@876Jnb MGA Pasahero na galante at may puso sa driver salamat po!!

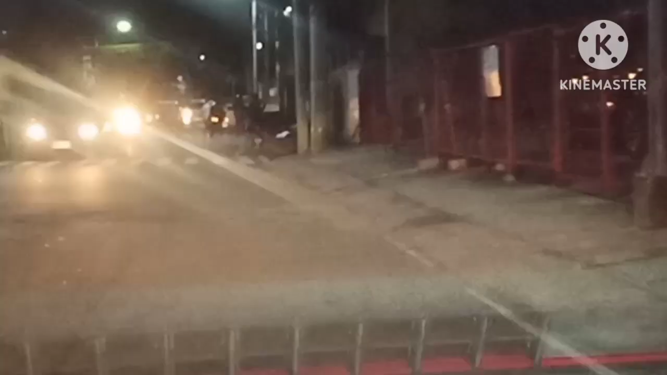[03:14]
umay-bay-bay itong kahabaan ng kalsada na to. Ito, Iglesia ni Cristo.
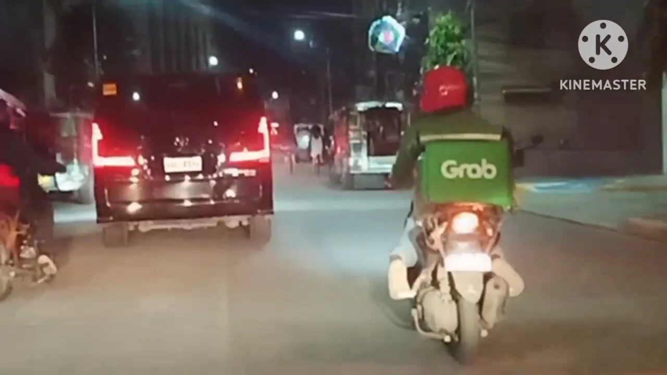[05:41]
Buha baybay, yan, nakasunod tayo rito sa isang sakyan ito, Baka Bonjing. Yung kanto na yan, Baka Bonjing, kakaliwa tayo dyan. Ayun, maraming ano ngayon, mga kapatid, malaki yung taya sa loto,
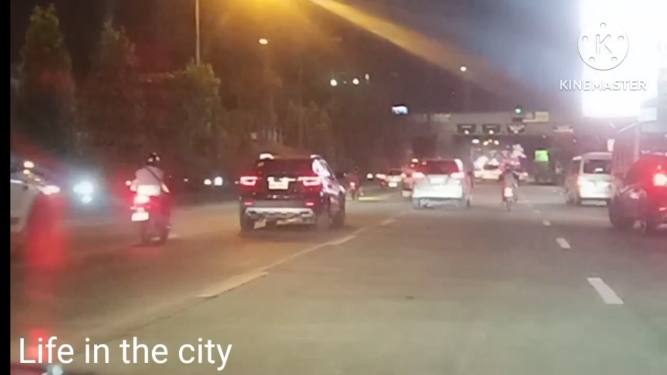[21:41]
ano, exit ako ng Pasig. Nandito na ako sa ano, C5. Kalayan, ano, C5, papuntang Kalayan, guys. Yan, mga kabunjing. Nakikita nyo yung highway, ano, masyadong maluwag.
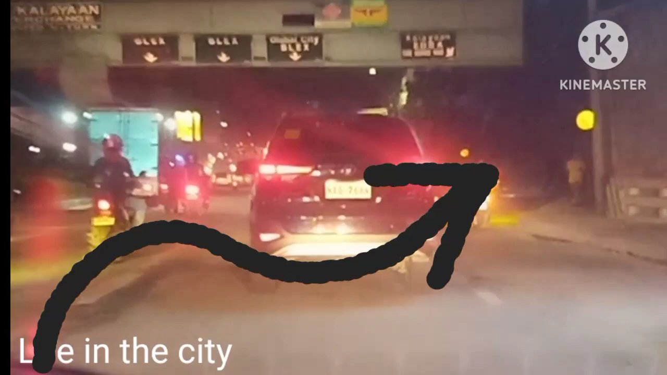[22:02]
Walang ganong traffic. Yan. Salamat sa inyo, mga kabunjing, ha.
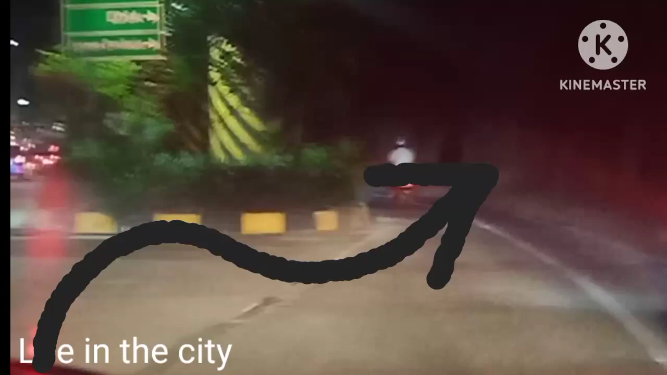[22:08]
Sa inyong panonood. Tsaka yung mga naunang pasero ko, mga kabunjing, babae, sila ma'am. Salamat po sa inyo, lalo na yung mga nag-subscribe. Salamat po sa inyo, ma'am. Merry Christmas po.
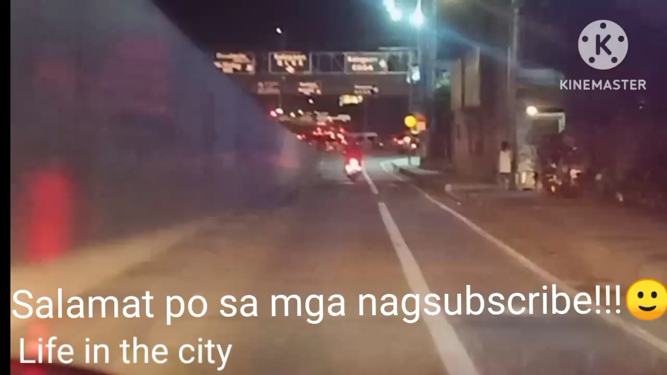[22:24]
Ayan, mga kabunti. Ano? Yung kanto na yan, kakanan tayo, mga kabunti. Ayan, walang traffic. Kanan.
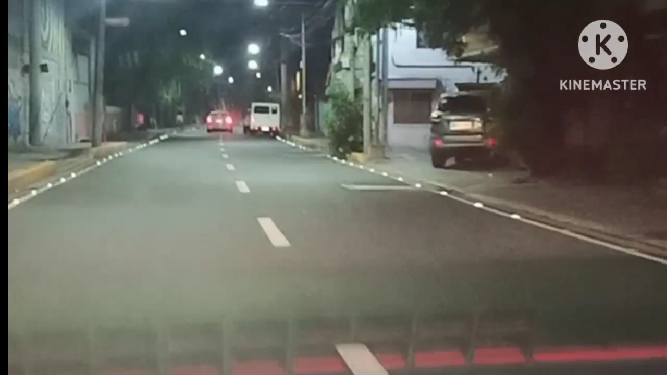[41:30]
Ganda dumaan dito. Ayan. Kaliwa tayo dito kabulin, sarado na yung kalsada no, sa dulo.
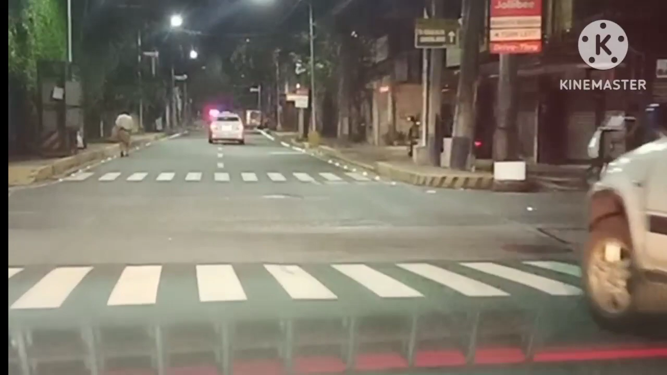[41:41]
Dadaan. Go tayo mga kabunding. Go yung red light.
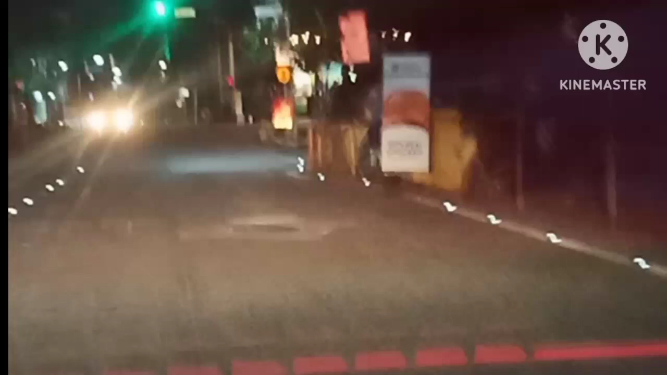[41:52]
Yung ano, yung stop light. Sa green light. Go. Kanan tayo mga kabunding. Sa Buendia.
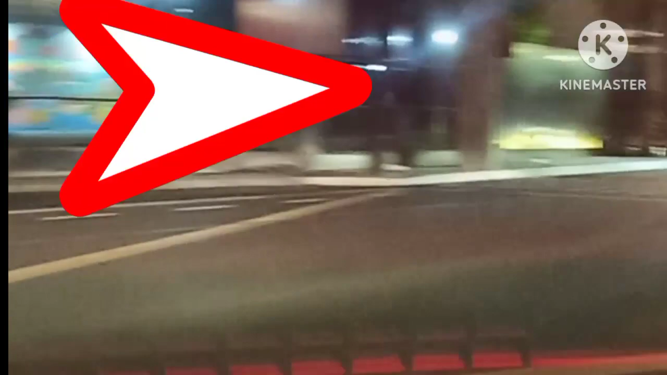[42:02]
Yan. Mahimik na. Wala nang gaano mga sasakyan. Yan mga kabunding.
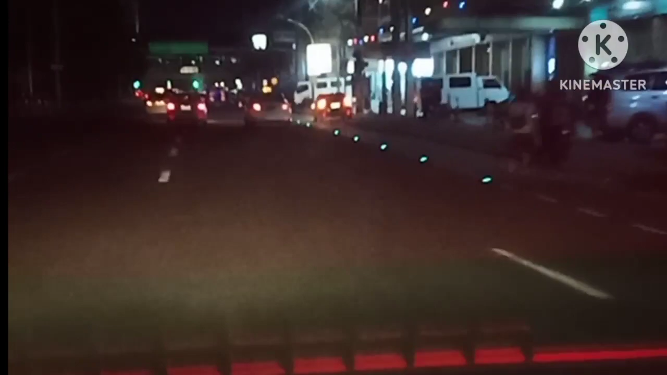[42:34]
Sa harap natin tatlong taxi na puro walang laman mga kabunding. Dadahan-dahan sila dahil alam lang baka mayroon pang hindi pa nakakasakay sa gilid-gilid. Ayan, diretso tayo mga kabunding.
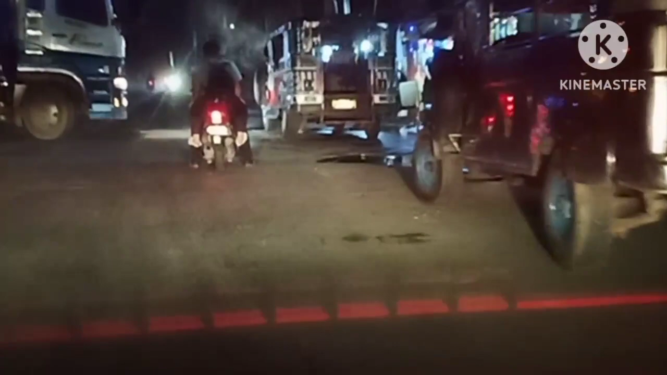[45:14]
Ayan, diretso tayo mga kabuti. May mga tao na gutom sa ganitong oras, naghaharap ng makainan, mga bukas na restaurant. Yan, Pasko din dito mga kabuting.
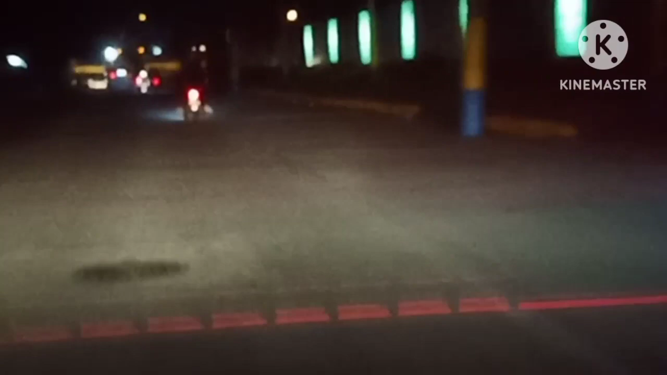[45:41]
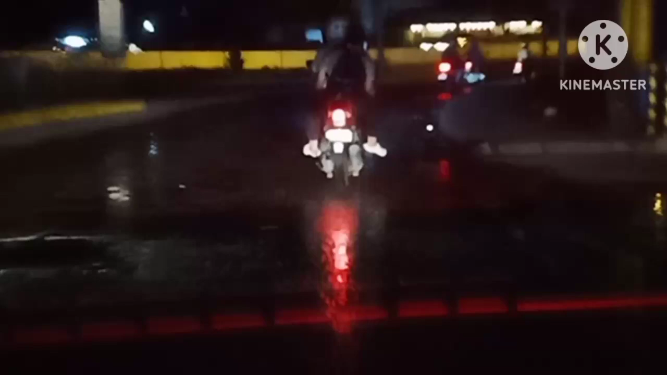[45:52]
Handa tayo, may mabilis sa bandang kanan, padirik nyo tayo, makaliwa na padirik nyo rin. Pasok tayo ngayon. Ayan. Tapos sa ilalim dyan mga kabuti, kaliwa tayo dyan. Stop tayo.
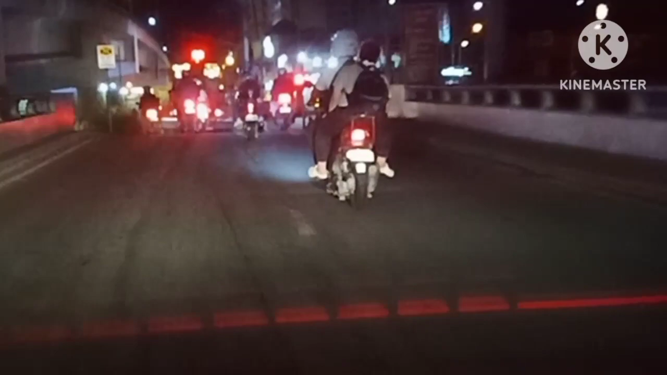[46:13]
Stop, stop. Ayan. May truck na malaki. Kakaliwa rin mga kabuti. Magdala-dalang ano, pangtundas yun ng ginding. Mahaba ito, masarap kong sakyat. May mga karga na simento na pampundasyon.
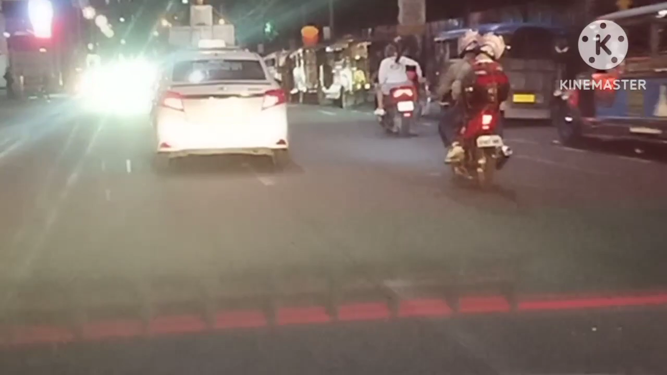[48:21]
Diretso tayo mga kabuti. pag naghatid ka rito sa Las Piñas, ano yan mga kapating, 50-50 ang makukuha mong pasero dyan. Pero maaaring may makuha ka, maaaring wala.
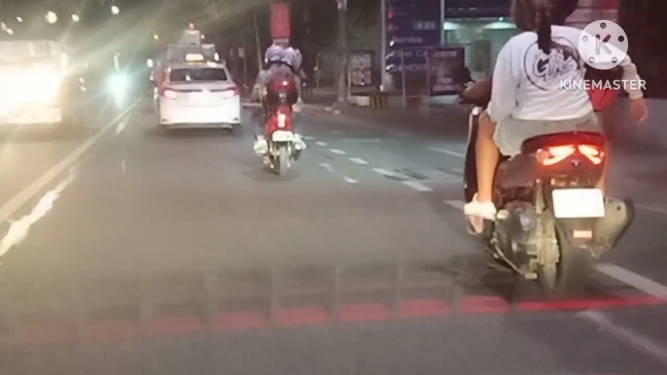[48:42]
Kasi may mga kasabay ka mga taxi na naghatid din. Ayan, ganoon mga kapating. Sunod natin yung taxi na walang laban mga kapating. May truck na pala rin doon sa unahan niya.
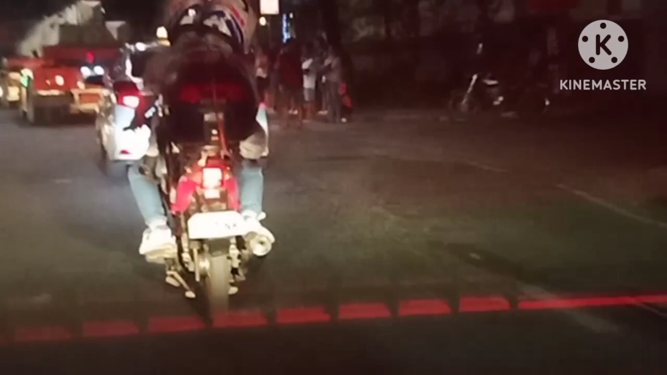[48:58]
Pang-tundasyon mga kapatid. Ayan, diretso tayo mga kapatid.
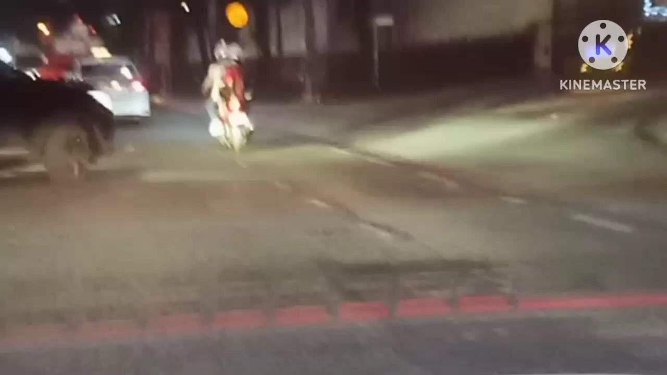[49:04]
Pagbigyan natin yung kulay itim na kotse kasi hindi pinagbigyan ng taxi. Ayan, nasunod na natin itong itim na kotse ngayon.
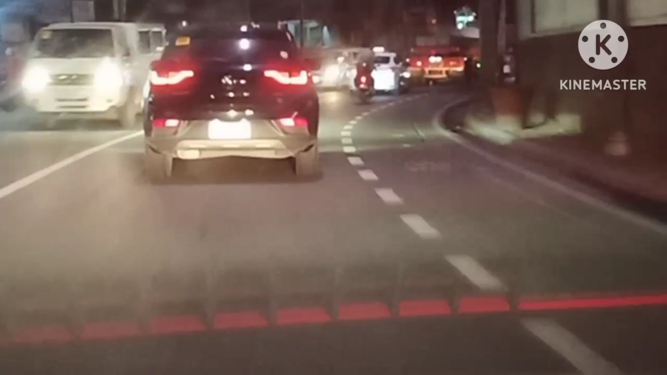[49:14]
Taxi na nasa una ko, nauna na, nagbarurot na. Binarurot niya na yung taxi niya mga kapatid para mapalayo niya sa akin. Pinabayaan ko na siya mga kapatid. Nag-iingat ako kasi maraming sasakyan dito.
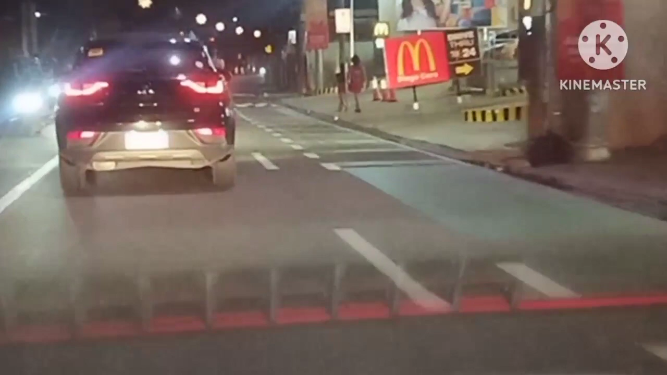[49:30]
Kailangan natin mag-ingat para tayo mag-disgrasya mga kapatid. Ayan. Itong binabaybay ko na Las Piñas sa kalsada mga kapatid, medyo matilip. May mga ilaw pero mga ilan-ilan lang. Balikat po kayo mga kapatid pag may nakuha na akong pasero.